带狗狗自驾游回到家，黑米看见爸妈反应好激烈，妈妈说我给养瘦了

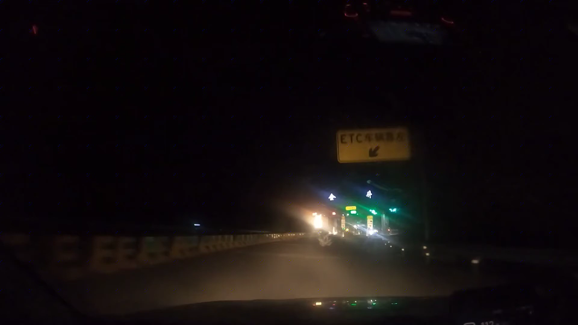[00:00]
终于下高速了哇了个天呐太累了陪陪到家了知道不